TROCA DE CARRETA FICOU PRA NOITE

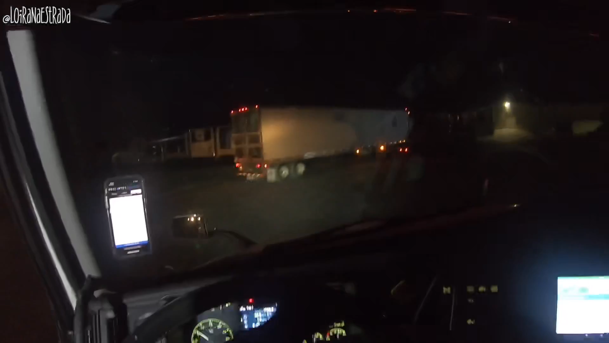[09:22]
Aí esse tiozinho está tentando colocar a carreta dele ali em algum lugar. Eu estava prestes a desconectar, desconectei para facilitar a vida dele. E ele está tendo uma dificuldade ali, porque tem uma descida bem ali onde está a cabine dele. E está faltando espaço para ele terminar de virar o caminhão dele, né? Agora ele vai fazer o L bem apertadão e vai.